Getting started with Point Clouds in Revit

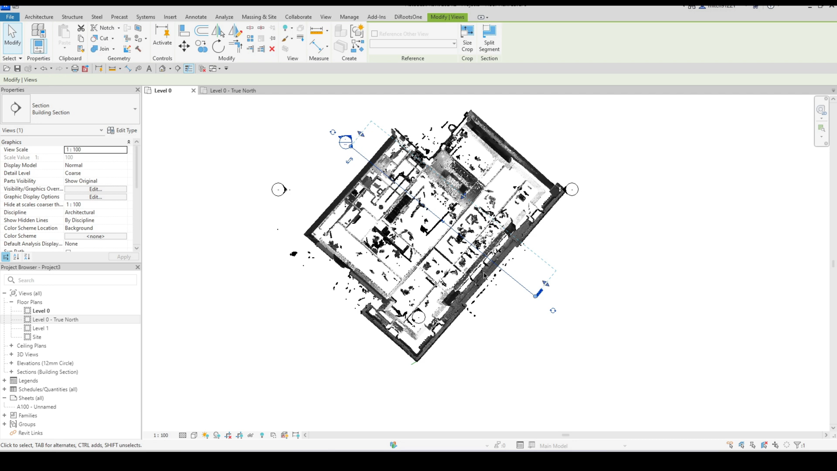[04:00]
So going into that section view I can immediately see that it's it's come in well below my level zero in Revit.
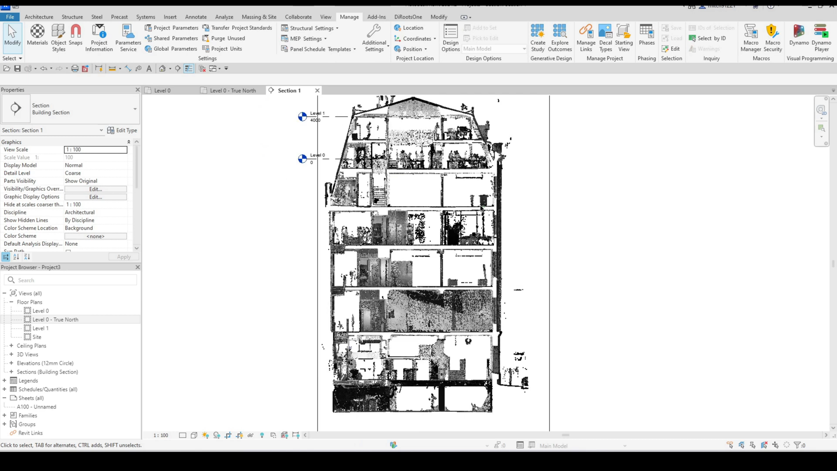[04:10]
Right so let's say that I'm going to grip this file and I'm just going to use my move command and I can see that here is a very evident floor slab. So let's say that I'm going to use the top of that floor slab and I'm going to line
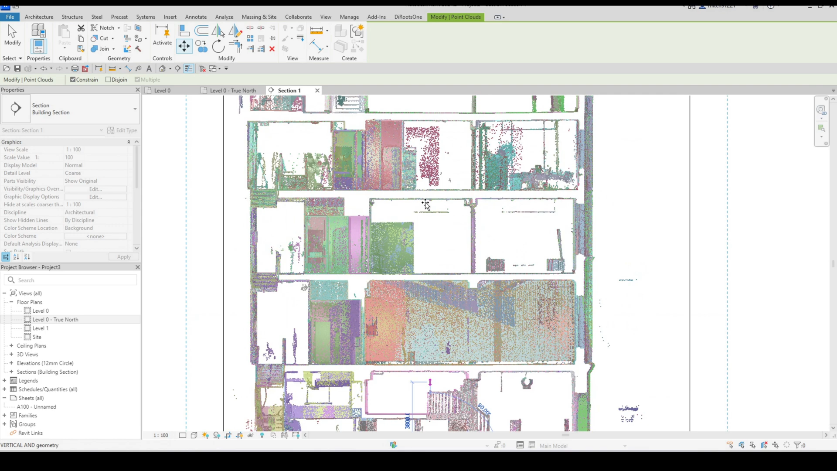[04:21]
that up with level zero that's going to be my sort of ground floor plan. And let's say that I know the elevation of the top of this floor slab over here. Now I can assign the correct value in my section view by going to position relocate project and let's say that it's 15 meters for argument's sake above sea level. I just click on level zero move it up by 15 meters. Okay you'll see that I don't have any change at the moment because this information is being read relative to the project base point.
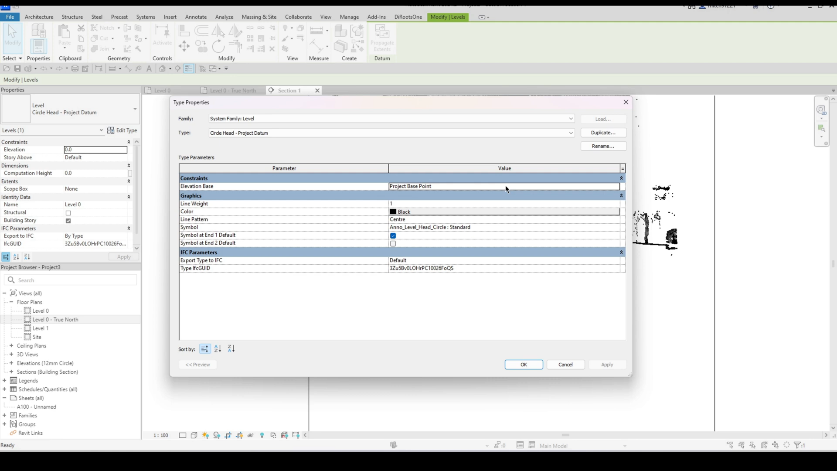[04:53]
I just need to change that to my survey point and that would give me my correct values.
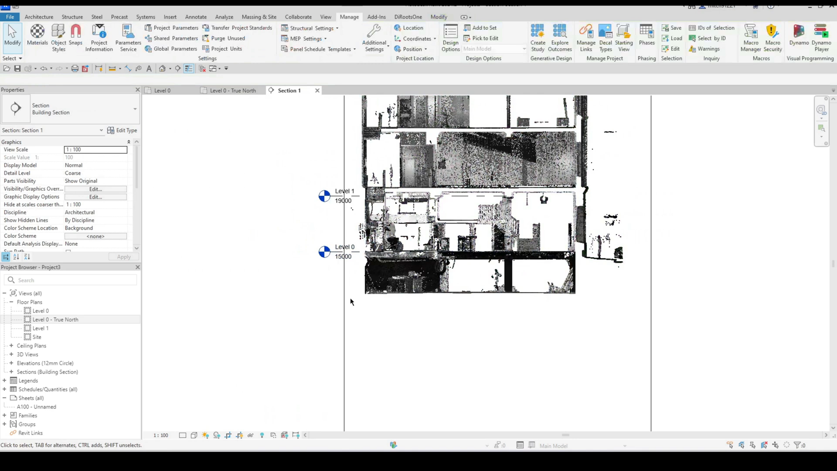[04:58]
And then while I'm in a section view the next thing that I would do is I'd actually start to create my levels even just vaguely for now.
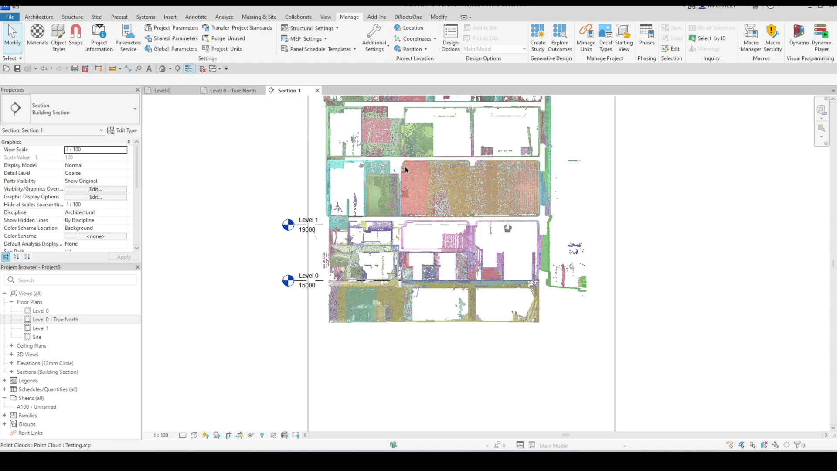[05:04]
A good thing to do is actually switch off the ability to be able to select links because you'll notice that as I'm hovering over my point cloud it's constantly highlighting. I want to switch that off by just disabling the select links feature which will not allow me to interact with that item whatsoever.
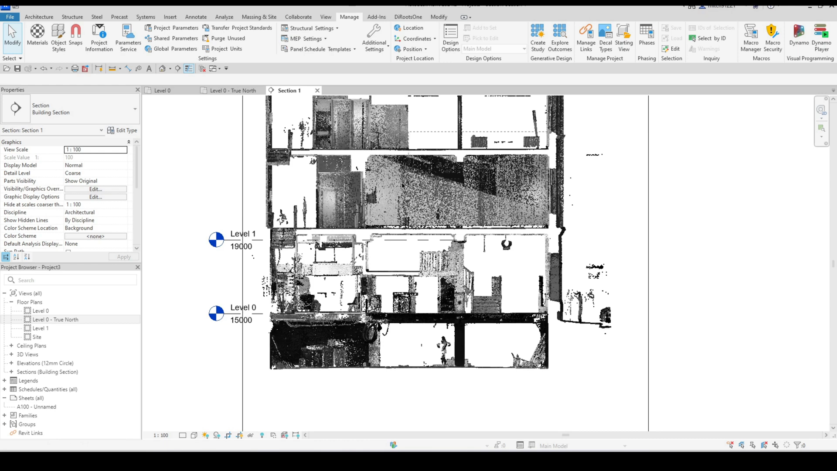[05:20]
It just makes it easier to work with. So now I could move my level up to that location and then I would continue creating my levels at all of the relevant heights
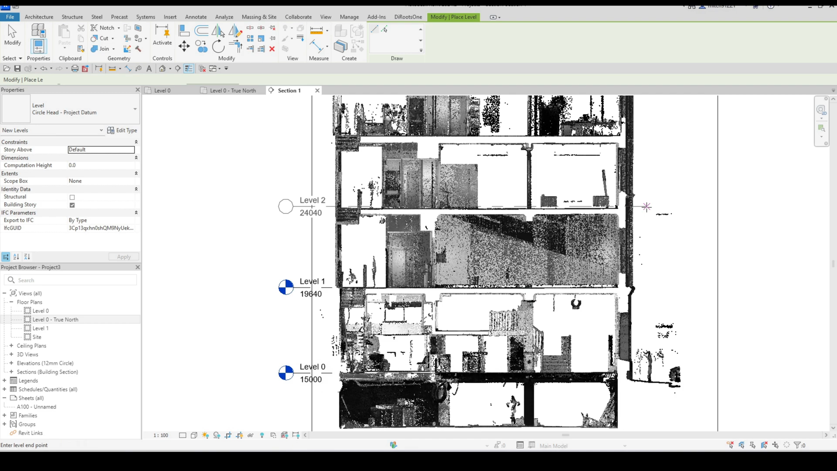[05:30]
as required and I can just move them or bump them down to where they need to be and obviously create those going up the entire building for now.
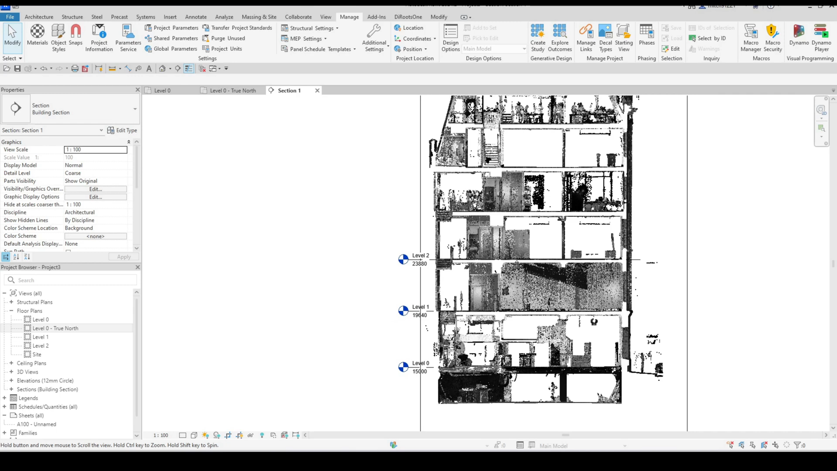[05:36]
Next thing that I want to do is because this is a scan this is of course going to be an as build structure.
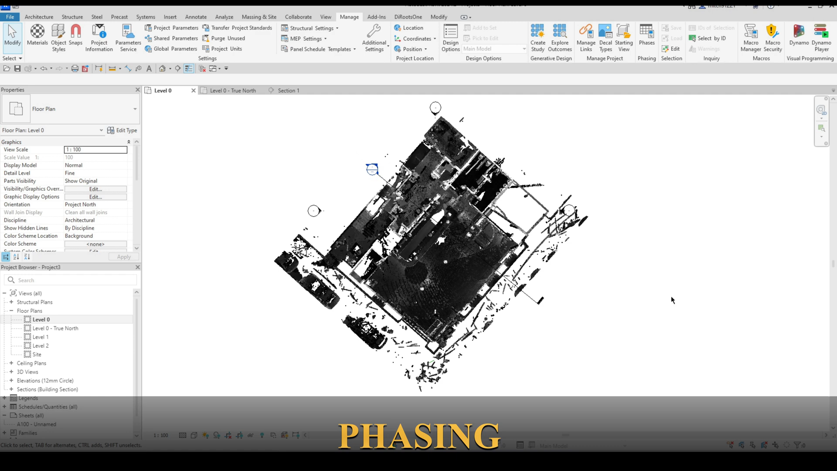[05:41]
So if I'm implementing phasing I would want all of this information to be on the existing phase.
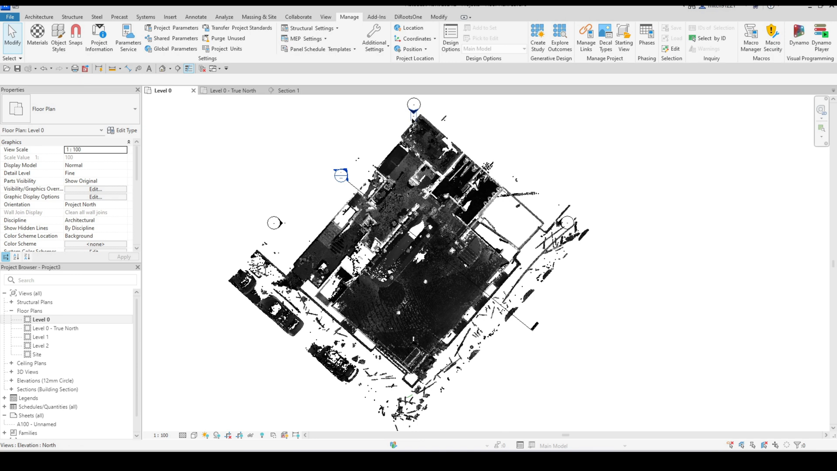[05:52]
So I'm just going to set everything to the existing phase here before I get started and now I'm going to go and set my phase to the existing phase. Okay so that just makes sure that I've got everything on the existing phase and now because my view is set to existing remember anything that I draw so a wall for example automatically inherits the phase of the view that it's in. So all of my building elements will now be classified as existing as well.
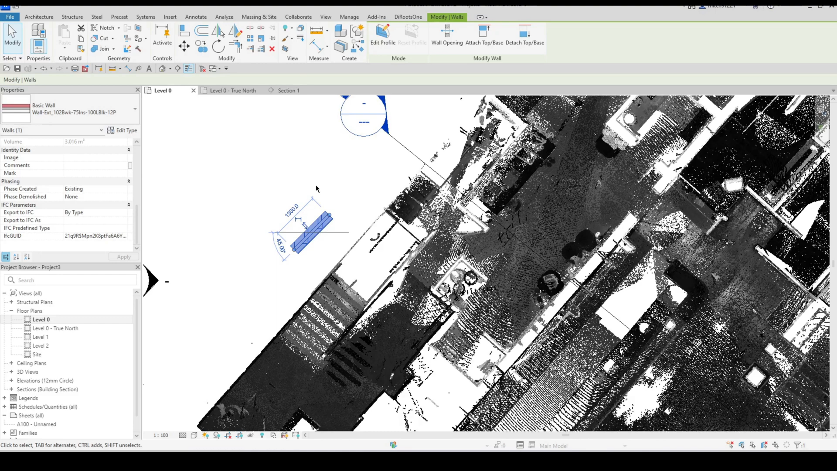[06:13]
There are a number of ways to control point cloud visibility.
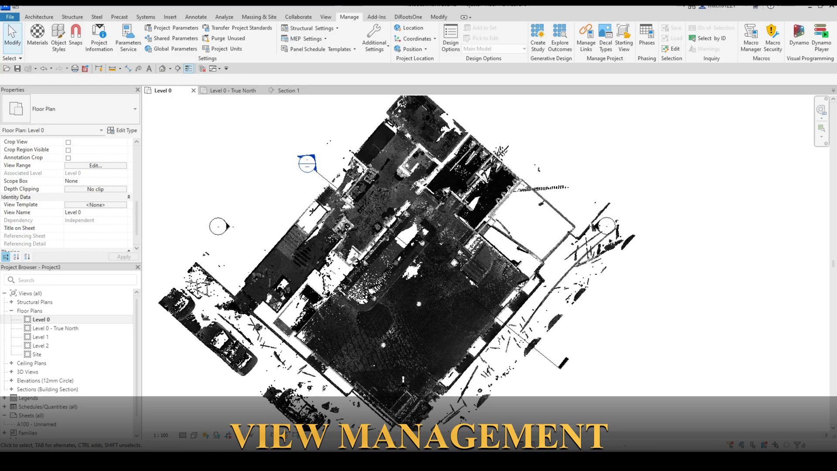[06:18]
One of the options that you might be interested in is creating multiple views. So if I have my level zero plan here for example. So I should just change this quickly to ground floor plan. So if I have my ground floor plan here what I might do is just add a PC on the end for a point cloud and then I might duplicate that rename it to something like no PC or just no text at all depending obviously what my naming convention is and then here I would go into my
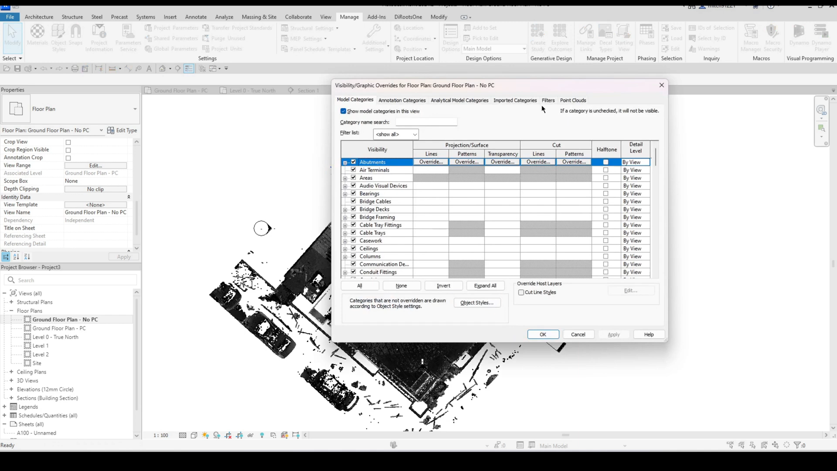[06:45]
visibility graphics and I would switch off the point clouds altogether just so that I have my normal